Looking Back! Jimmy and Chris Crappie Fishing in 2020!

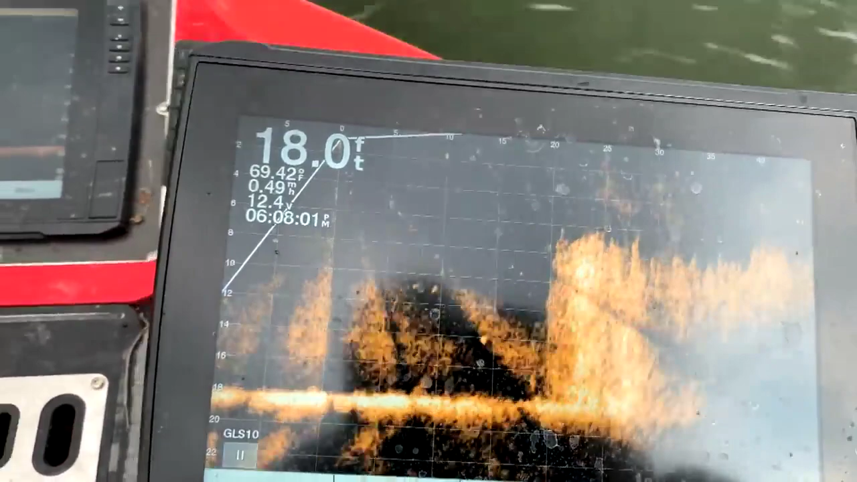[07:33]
On screen: depth 18.0 ft, water 69.42°F, speed 0.49 mph
See all those fish around the edge. And you can see them go in and out of that grass. You can see them come out of the grass, and then they disappear.
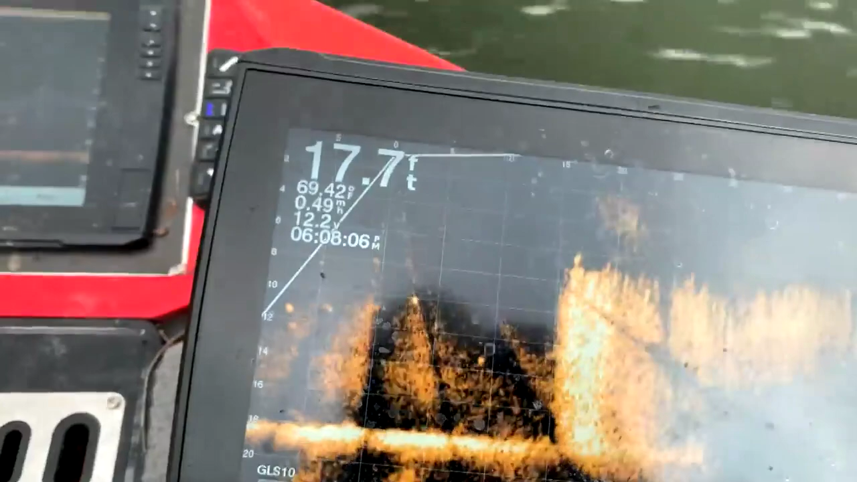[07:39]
On screen: depth 17.7 ft
That's exactly what happens.
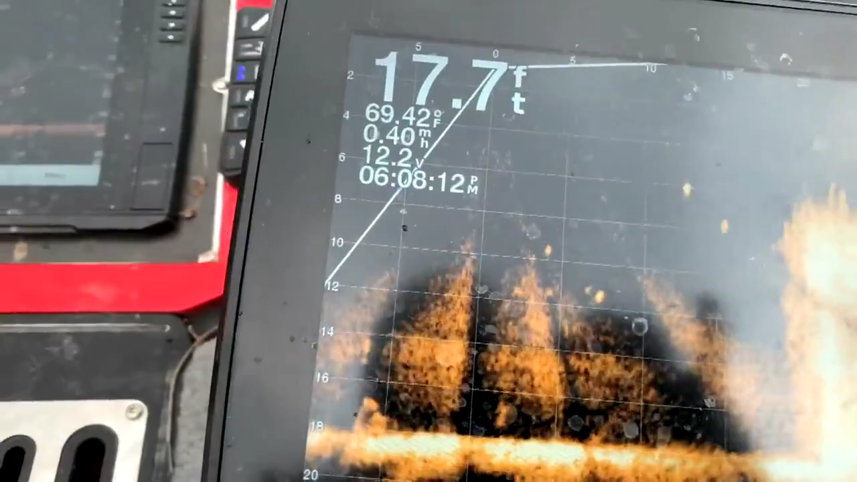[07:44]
On screen: depth 17.7 ft, water 69.42°F
See all those crappies right there? All of those dots that are moving around.
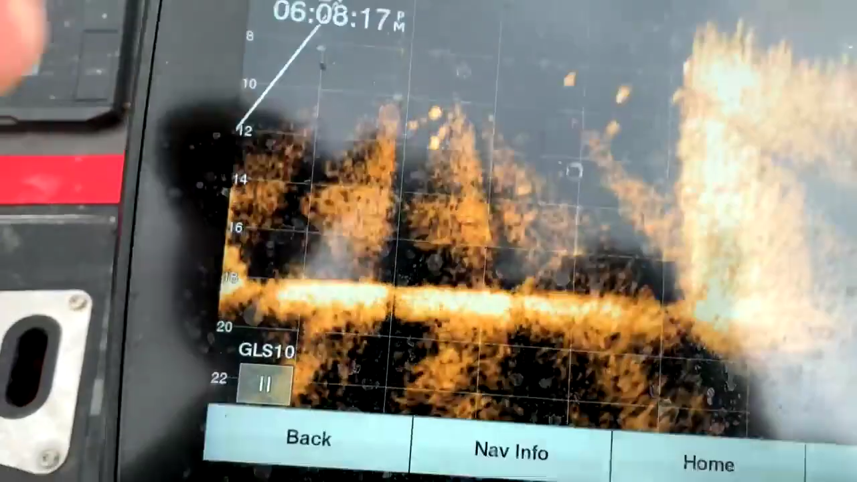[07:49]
These that are moving around, all of that is all crappie. All of that.
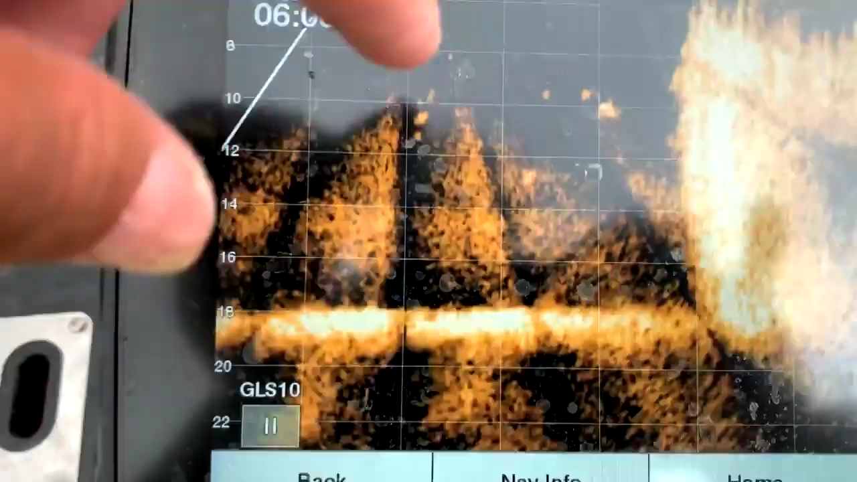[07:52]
You got one of your dots. You got one of my dots?
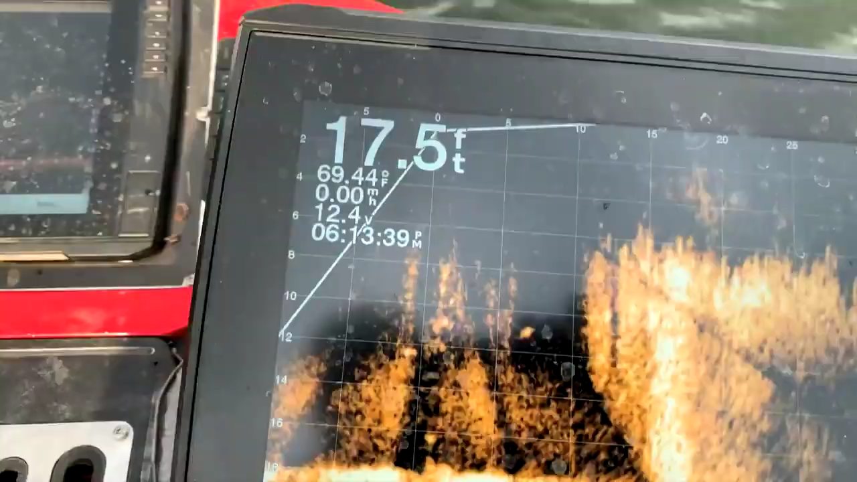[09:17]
On screen: depth 17.5 ft, water 69.44°F, speed 0.00 mph
You can see the fish down there. You see those fish? You see those fish right there?
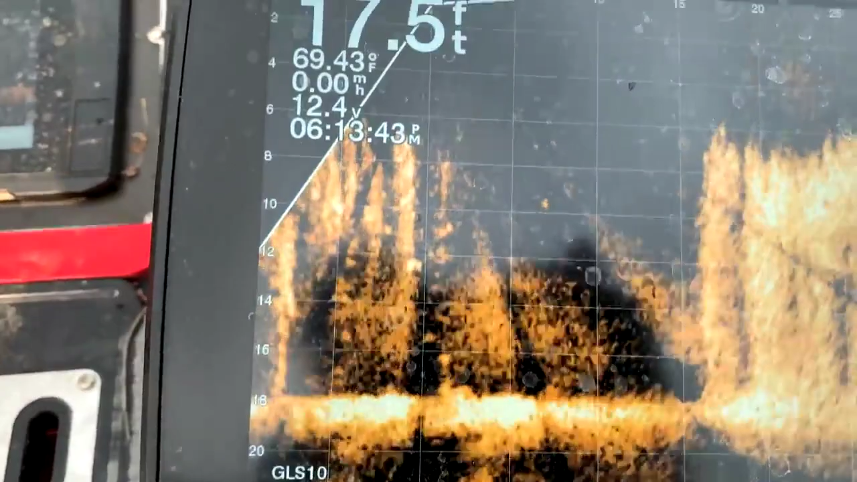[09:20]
On screen: depth 17.5 ft, water 69.43°F
You can see the fish. There's those white dots that you see moving around. That's the fish that we're catching.
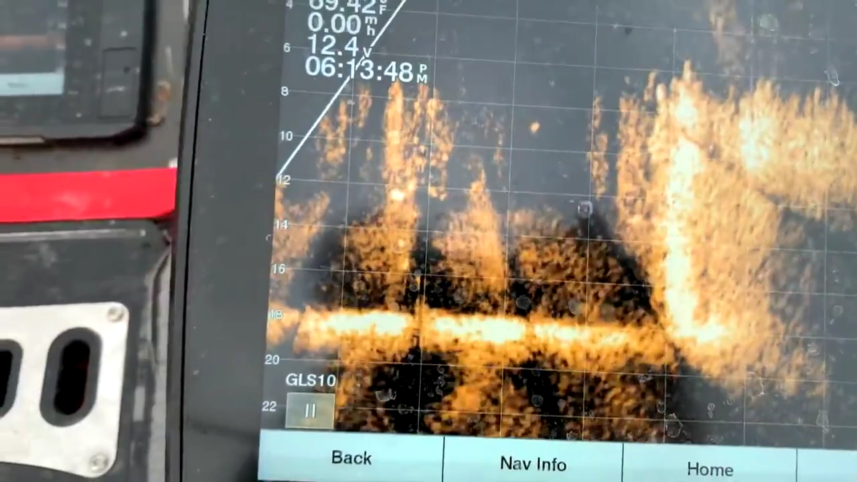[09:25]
And actually, see, the trolling motor is pointing out to the right right now.
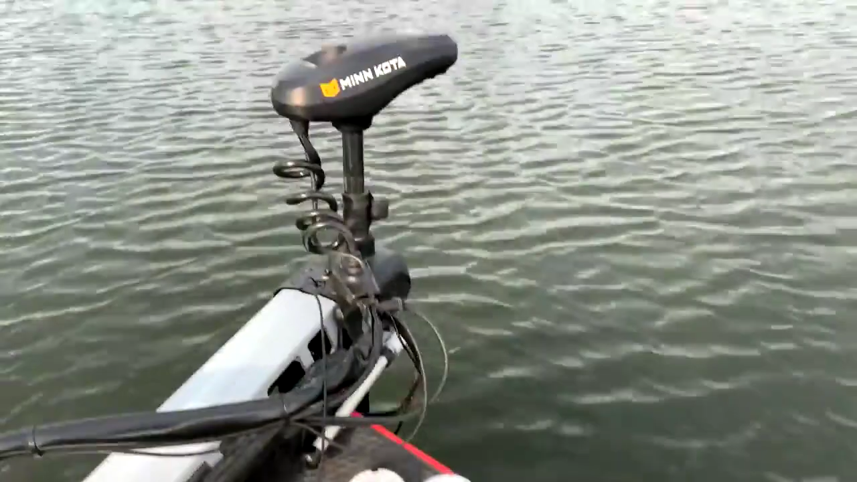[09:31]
You see the trolling motor pointing out that way? When it spins around and points back this other way, that's when we start really seeing a lot of fish.
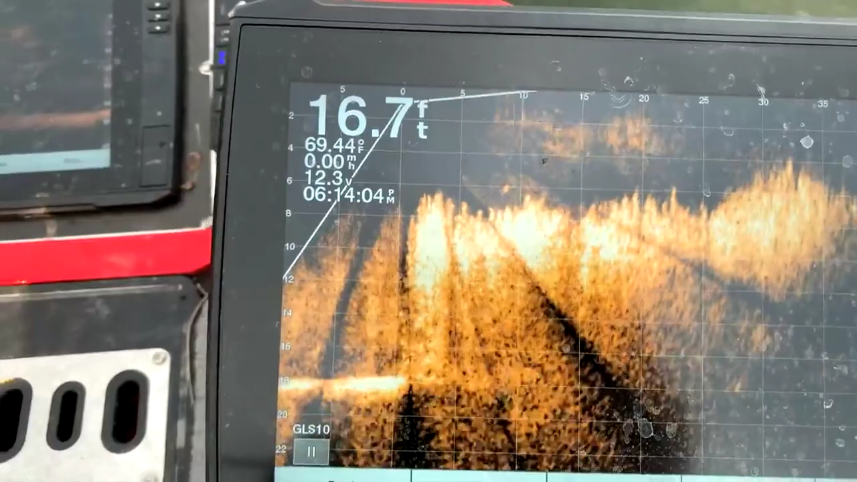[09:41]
On screen: depth 16.7 ft, water 69.44°F
And we're doing a spin there now because it's not spotlock, so it's moving around. We've got a little bit of wind blowing, not much, but it's enough to move the thing around.
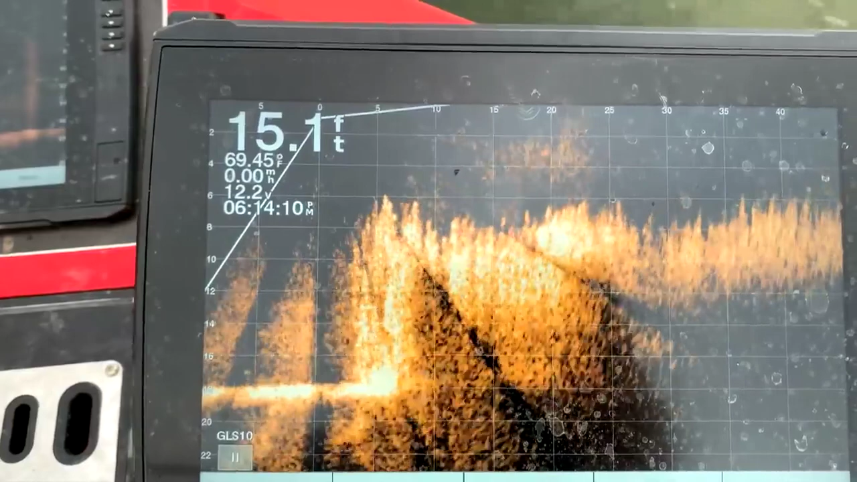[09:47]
On screen: depth 15.1 ft, speed 0.00 mph
And I don't see any fish right there, but a lot of those fish are in that grass,
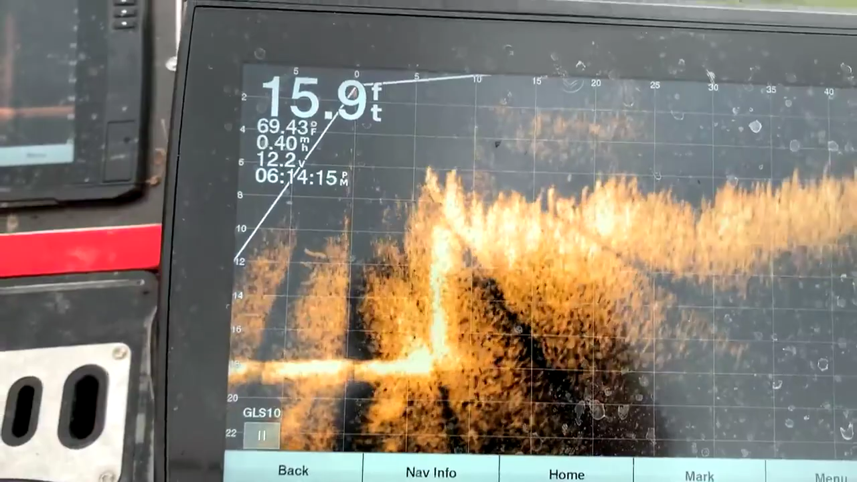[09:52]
On screen: depth 15.9 ft, water 69.43°F
and you can't hardly see them. There's one right there coming out of the grass on the left. See that grass bank? See that little dot there on the left? That's a crappie right there.
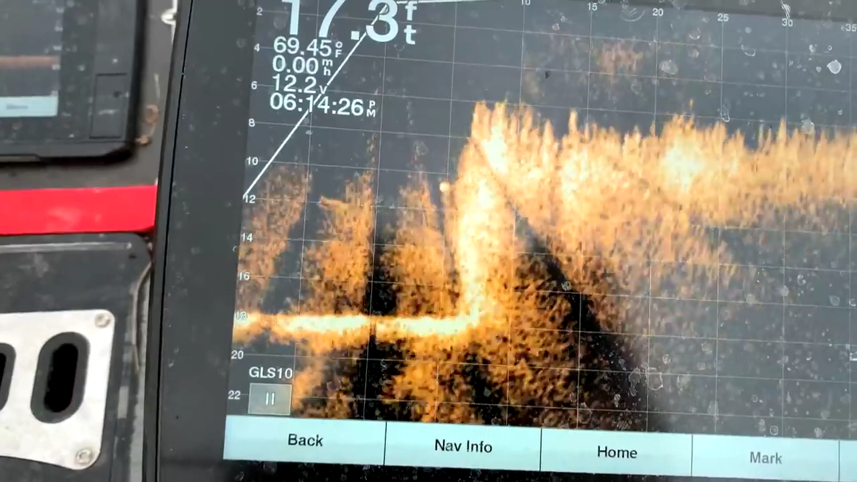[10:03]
On screen: water 69.45°F, speed 0.00 mph
That's exactly what the crappie look like. Just one. But now, if it spins around just right, it catches, a lot of times we'll catch 8 or 10 or 12 of them.
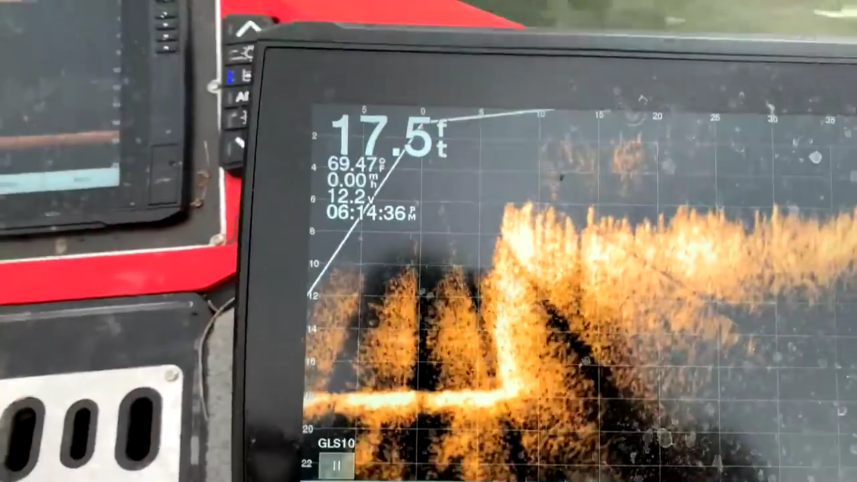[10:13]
On screen: depth 17.5 ft, water 69.47°F, speed 0.00 mph
So, you see how that's a sheer wall of grass there? You see that crappie swim out of that grass? The crappie swim right out of that grass, and then it just sort of disappeared.
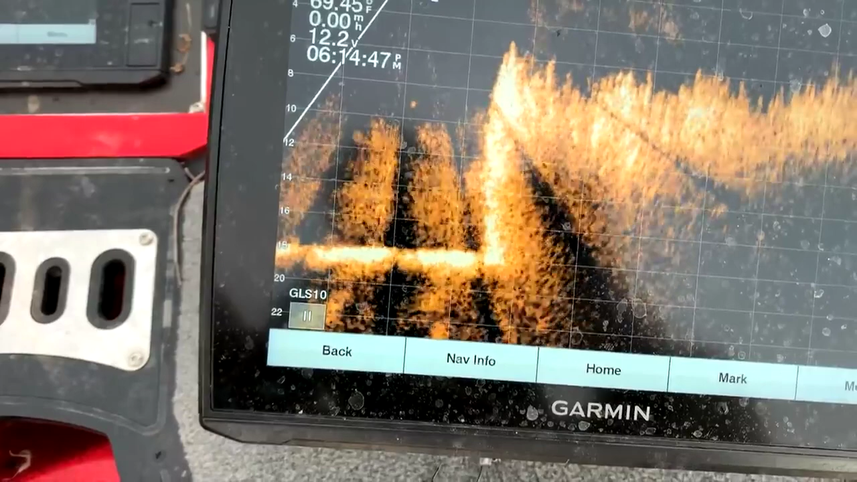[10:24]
Another crappie swimming up above the grass.
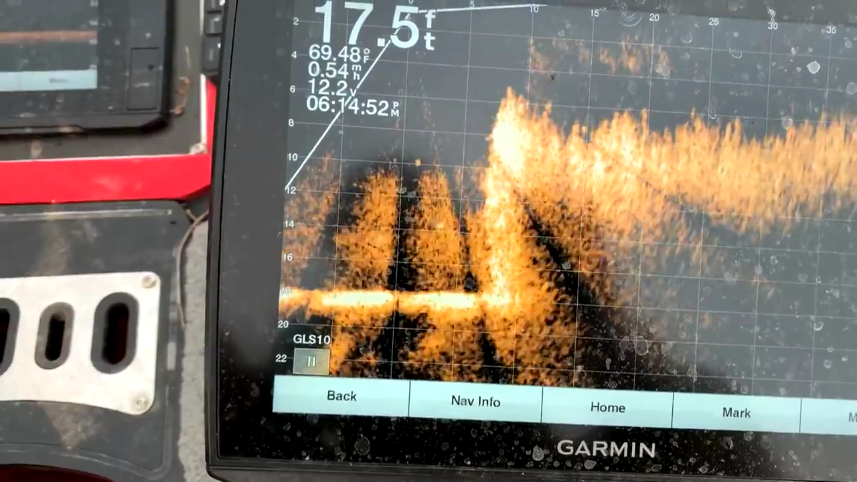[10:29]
On screen: depth 17.5 ft, water 69.48°F, speed 0.54 mph
That's right out in front of the boat right there, but that's just one or two fish.
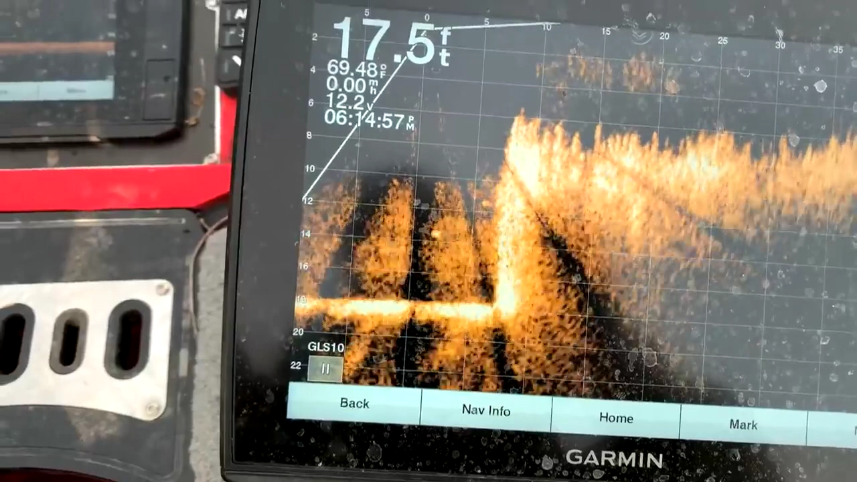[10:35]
On screen: depth 17.5 ft, water 69.48°F
Off to the left of the boat here, where we are, where that wind is, if it spins around, you can see a good one right here down in the grass.
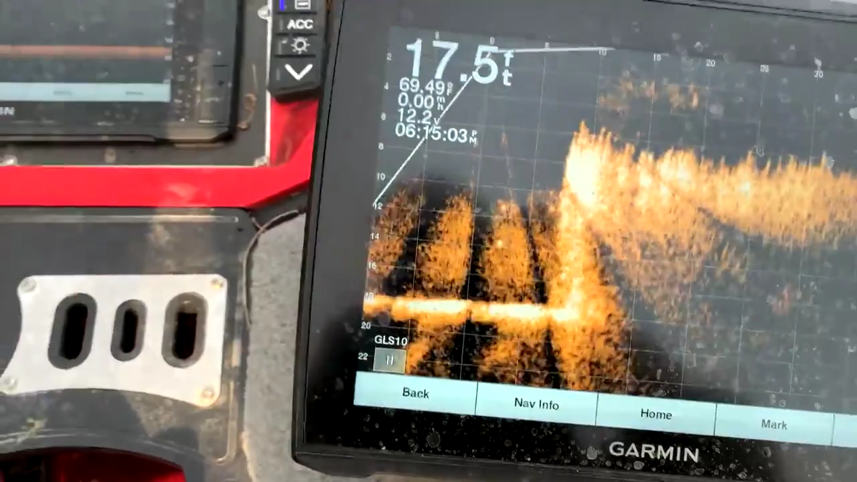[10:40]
On screen: depth 17.5 ft, speed 0.00 mph
There's another one right up here. There's one right there. You can see as it's moving around. Now, I could spin it and see more of those, but I got it on spotlock, so I'm just kind of letting it hold.